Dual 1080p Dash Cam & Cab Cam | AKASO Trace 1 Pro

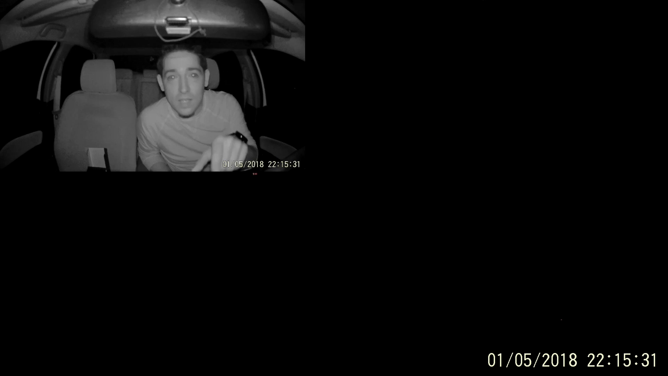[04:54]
As you can see the front facing camera not so good in pitch black. It doesn't have infrared but the inside camera you're pretty much covered. You've got you can record what's going on. You can see me clearly actually. So here's what it looks like. Hold on. Okay so right now this is the exact
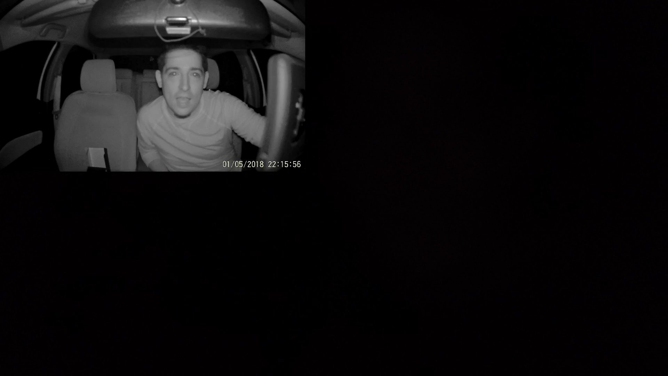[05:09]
same shot with my phone um and I don't see anything on the screen. So it's completely pitch black in here. Usually this unit is 130 bucks but they've got a Black Friday deal going on right now.